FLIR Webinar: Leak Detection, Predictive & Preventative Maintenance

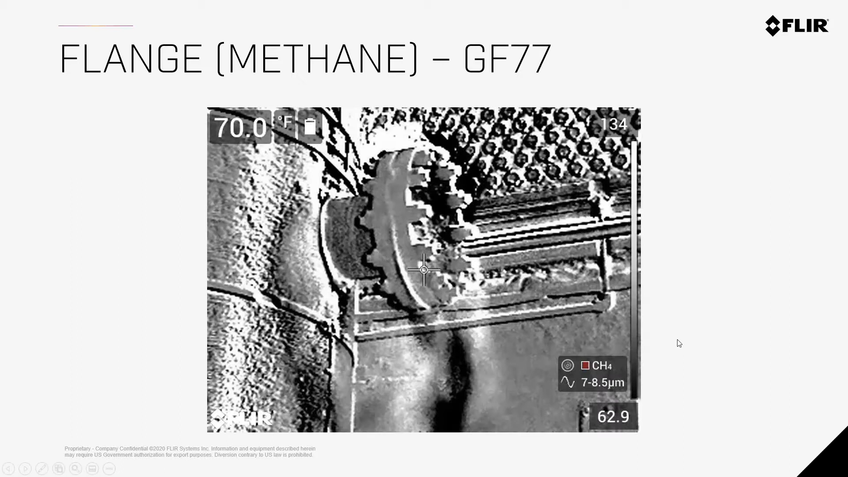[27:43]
On screen: spot 70.0°F
In the past, you know, the other two videos here, this one doesn't have it, but we got this red lens and the different microns, right? So this is tuned to 7 to 8.5 microns. Now SF6, again, like I talked about, is going to be, you know, different microns.
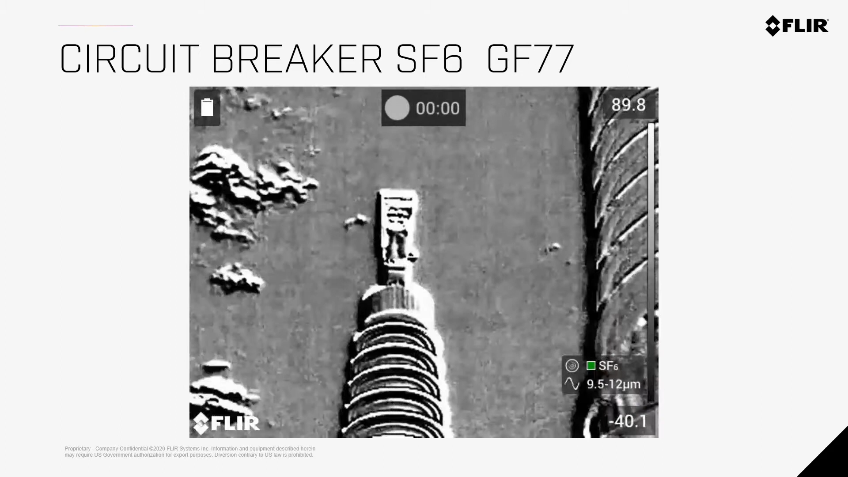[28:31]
You don't have to buy a $100,000 camera for finding methane and then a $100,000 camera for finding SF6. You don't have to do that. We have what we call our low range and our high range lenses. So when we're looking at this breaker, we can actually see some of the SF6 leaking out.
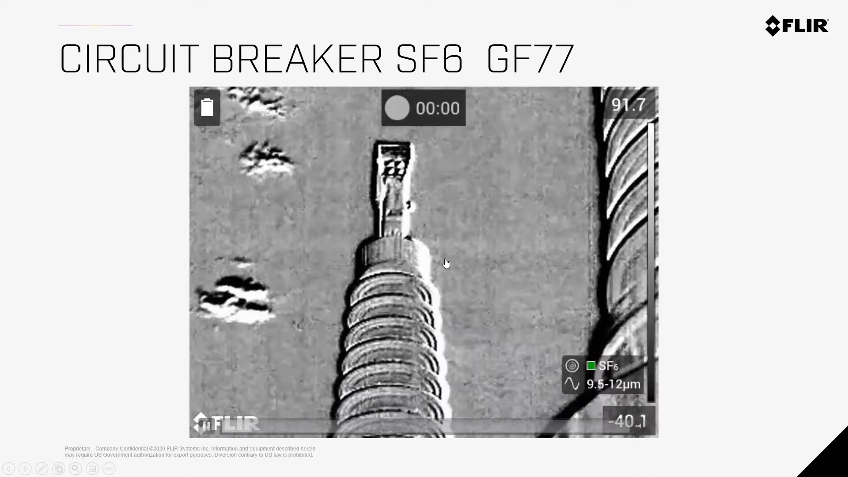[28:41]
This one is a little bit harder to see, so hopefully you can still see it, but you can kind of see it coming off the top right here.
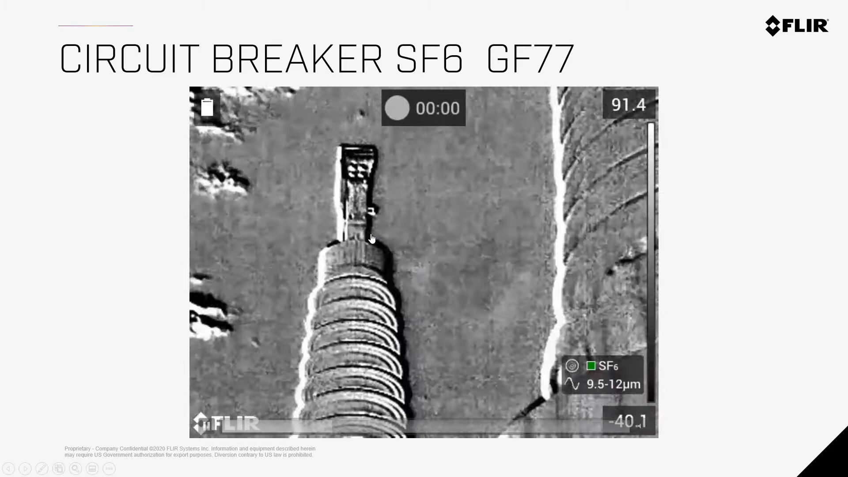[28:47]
And then depending on the wind, it's kind of going up into the right or down into the right a little bit. You also might notice a couple things that look like shooting stars.
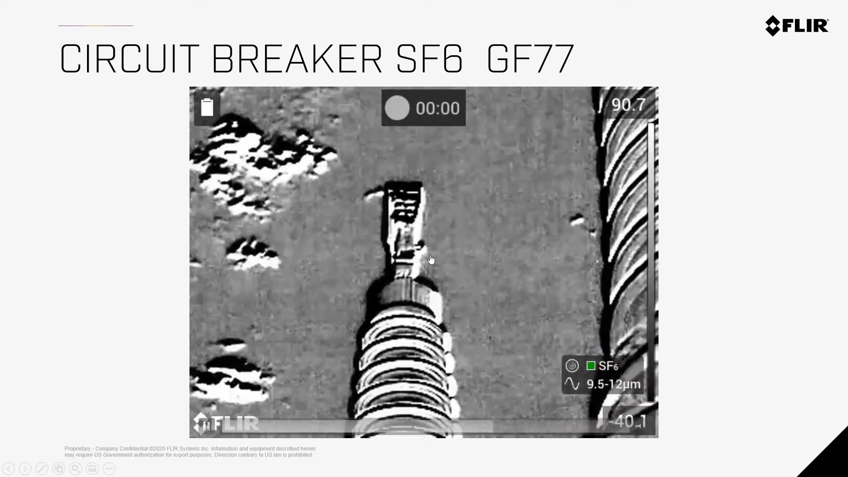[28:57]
I'm trying to track it with my mouse right now.
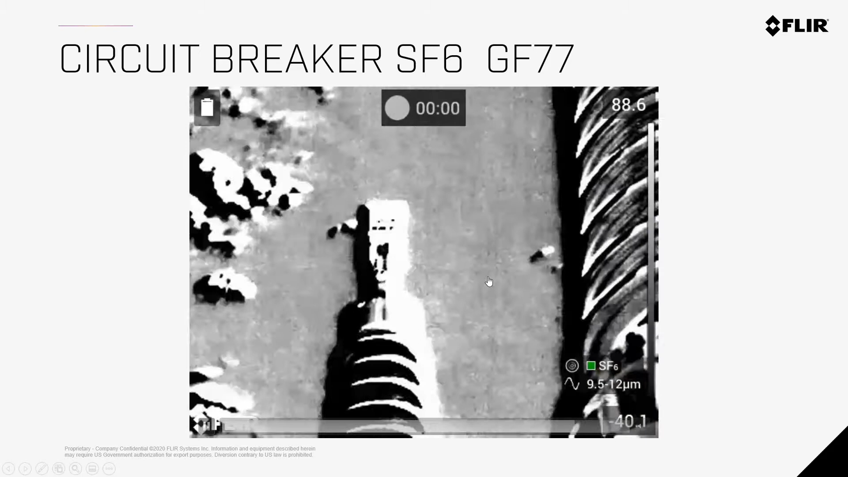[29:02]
You know, those are actually bugs. You know, those are just bugs flying around in the background in the sky there, which is pretty cool. But again, just the detail and
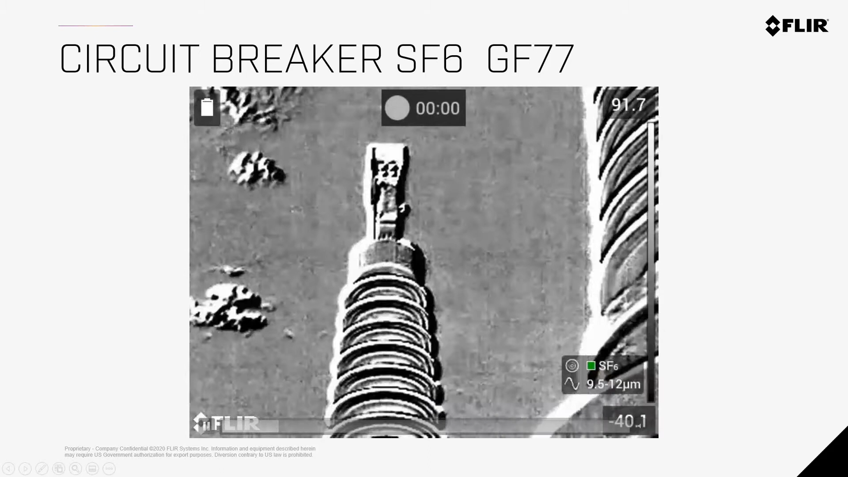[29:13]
you know, the power of this camera, it's tracking those bugs.
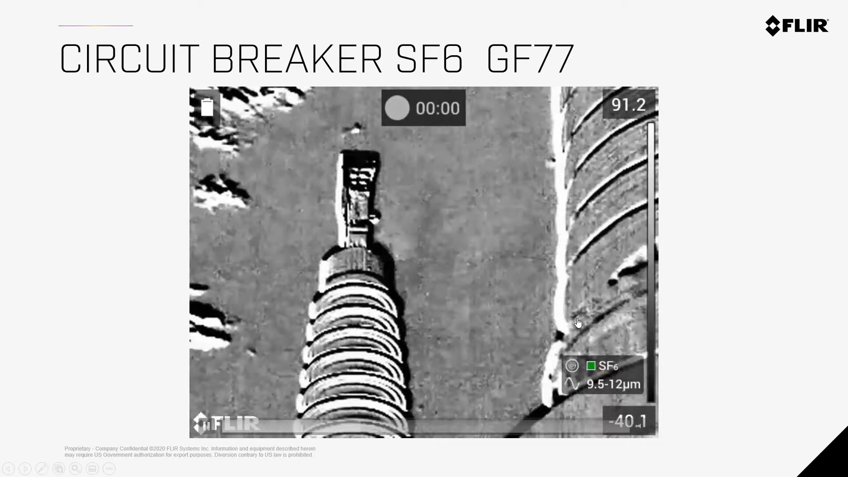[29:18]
And again, it kind of looks like a shooting star coming across the screen.
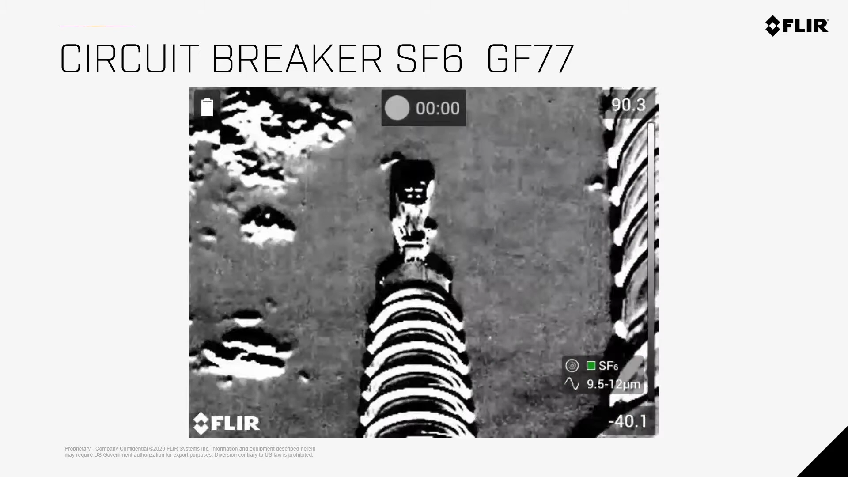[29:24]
So again, one camera, you can find your methane, you can find your ammonia, you can also find your SF6, your carbon monoxide, all of those different gas leaks.
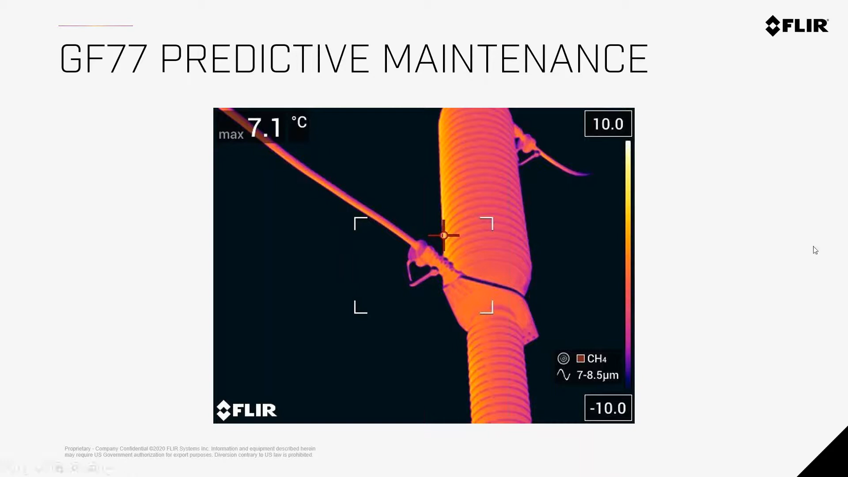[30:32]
On screen: max 7.1°C
So even if you're even a lot farther, you can get that 6-degree lens, and just really paints a nice picture here. So again, you know, all the gases that you want to see, the common gases, and the thermal imaging. So we'll go over just a couple of the specs really quick.